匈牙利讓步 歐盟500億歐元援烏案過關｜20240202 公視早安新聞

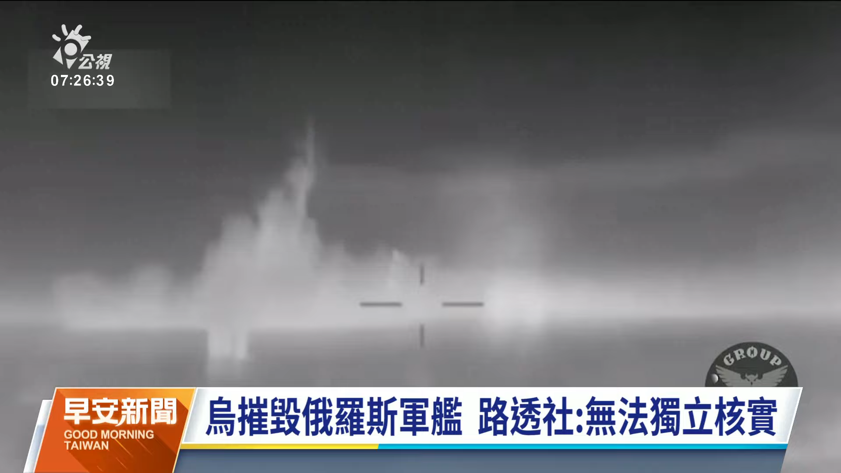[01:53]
据乌克兰情报机构1号发布一段影片，显示乌军无人机在克里米亚半岛附近的黑海摧毁一艘俄罗斯军舰。
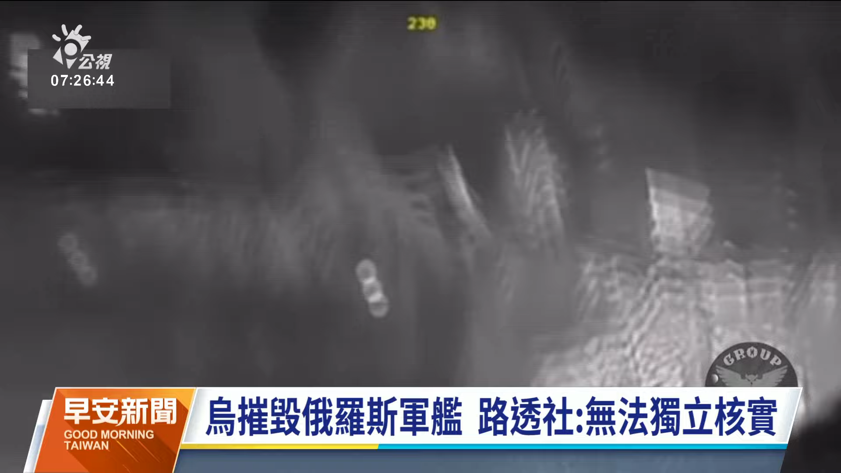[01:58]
在这场长达22个月的俄乌战争，乌克兰对克里米亚发动一系列破坏性攻击，让俄罗斯只能处于守势。不过，路透社无法独立核实这段影片的拍摄日期或地点。公司新闻，这位人物相别异。